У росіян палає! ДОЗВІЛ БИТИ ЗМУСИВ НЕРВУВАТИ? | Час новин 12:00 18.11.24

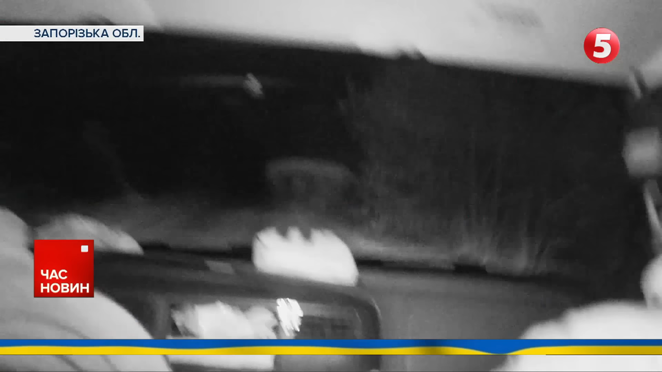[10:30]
Вночі висуватися на позиції треба без світла. Саме в цей проміжок часу запорізький напрямок активно обстрілюють дронами, артилерією та градами. Нашу знімальну групу забирають військові. На автомобілі – обов'язкова реп-система.
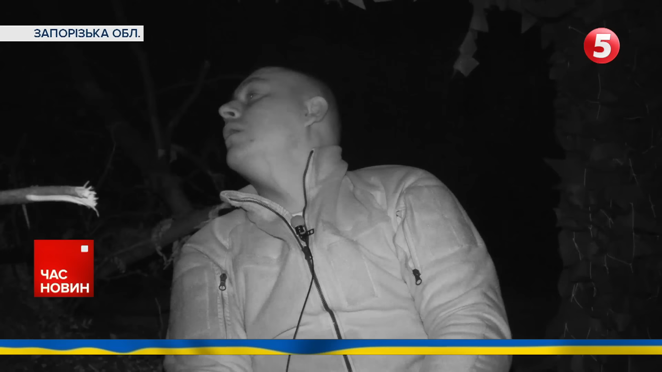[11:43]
Це наш? Ні, це не наш. Давайте всередину. Всередину. Обліндаж спускаємося дуже швидко, хоча за найгіршого розвитку подій це не допоможе.
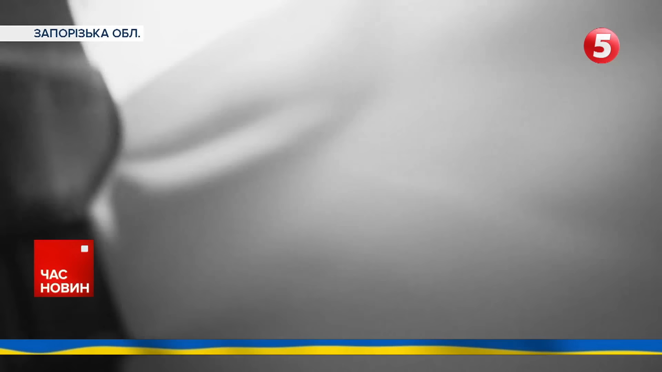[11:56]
Навіть всередині цей страшний звук чути дуже добре.
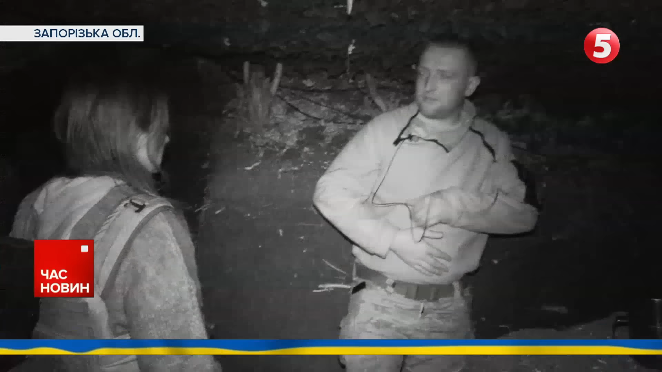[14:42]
Зараз там росіяни. Але тимчасово, кажуть бійці, їхня мотивація сильніша за втому, тому стоятимуть, скільки буде потрібно. Я йшов сюди заради кар'єри військової. Де чого ти сюди йшов? Патріотизм. Поки війна, я до кінця втому. Від цієї обстановки вже, чесно, завіститься час. вже, як сказати, вже настільки звик, що я, коли я отримую задоволення, адреналін.
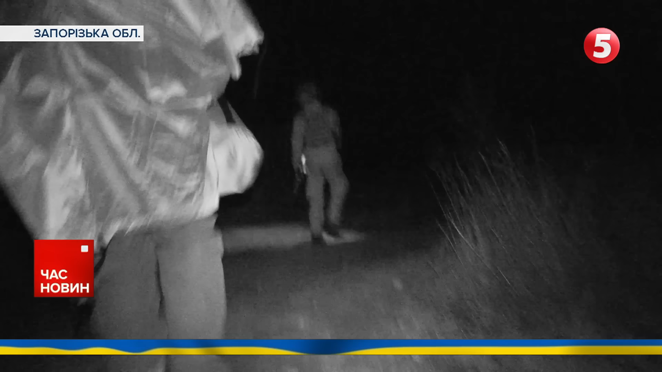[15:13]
Близько четвертої ранку провідник виводить нас із позиції.
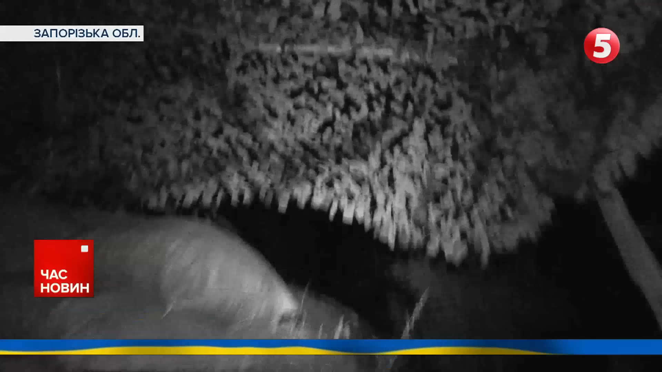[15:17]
На вулиці ще темно, звуки нічних дронів чуємо неподалік. Якщо летить з боку російських позицій, одразу ховаємось під деревами.
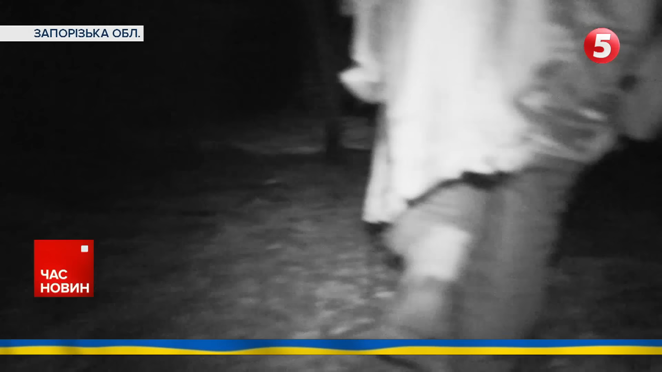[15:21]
Рухаємось без світла та дуже швидко. Дорогою помічаємо дрон, який впав та не здетонував.
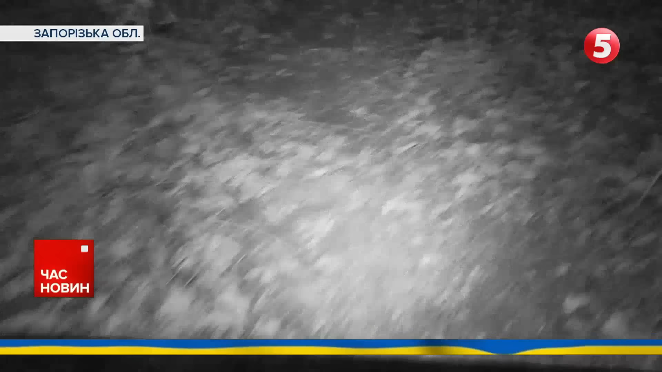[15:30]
Його військовий із позивним «Фіксік» забирає із собою, щоб передати на найближчу позицію.